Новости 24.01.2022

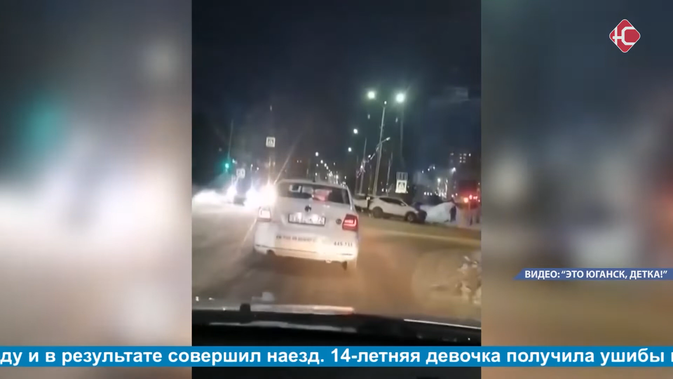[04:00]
Всего за выходные произошло 13 ДТП, среди которых авария у больницы. Водитель «Хюндай-Карета» не уступил дорогу встречному потоку и при повороте налево врезался в «Хюндай-Санта-Фе».